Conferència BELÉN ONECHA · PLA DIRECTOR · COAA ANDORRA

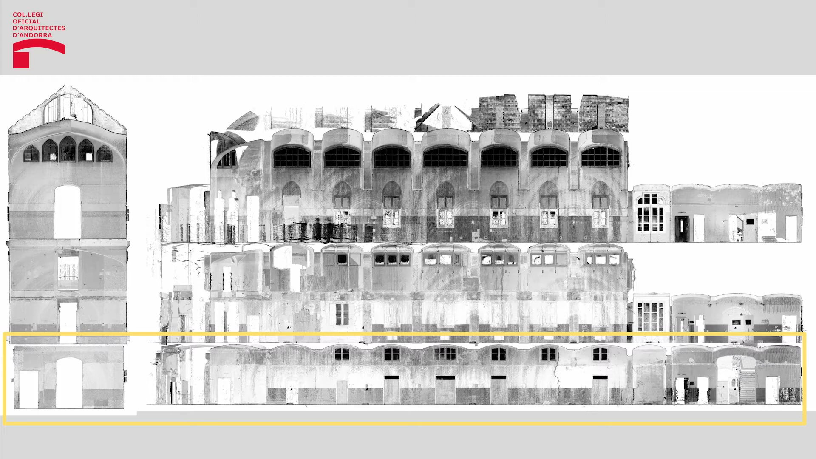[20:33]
sempre les estudiem per estètica gràfica per exemple nosaltres per determinar la seva estabilitat en equilibri en els extrems quan tenim una sèrie sobretot
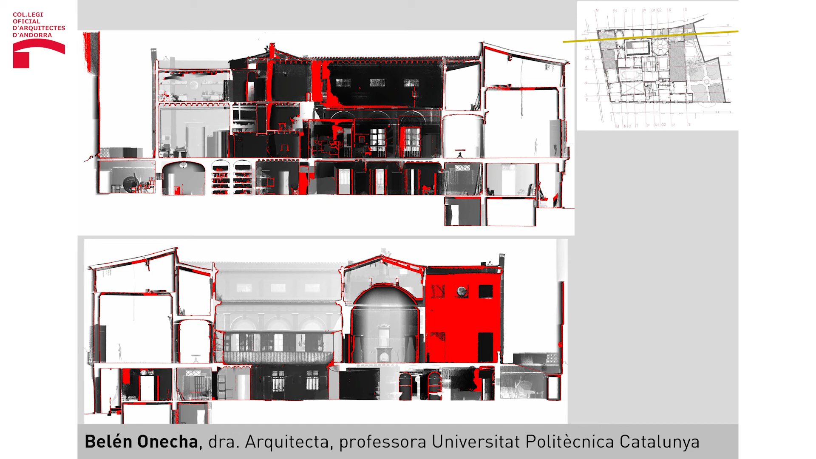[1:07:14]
aquest láser escàner és molt econòmic ja us dic que això ja està a l'abast de tothom per un edifici històric és que qualsevol pla
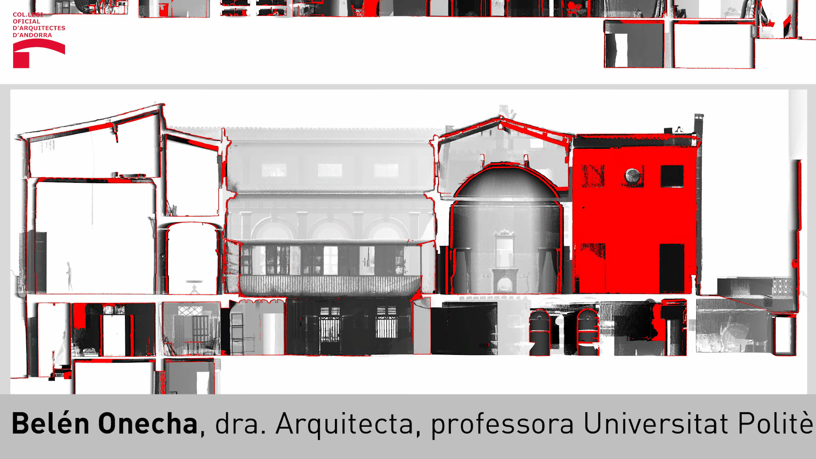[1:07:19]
de càrrega el pots tallar mirant-lo des d'una banda i mirant-lo des de l'altra perquè contra un mur no
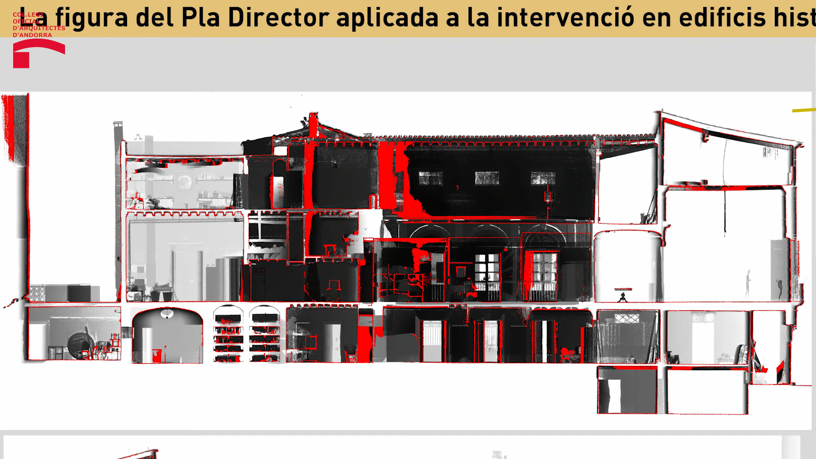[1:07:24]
sempre atracen els forjats a la mateixa alçada o no sempre és un forjat de vegades és una volta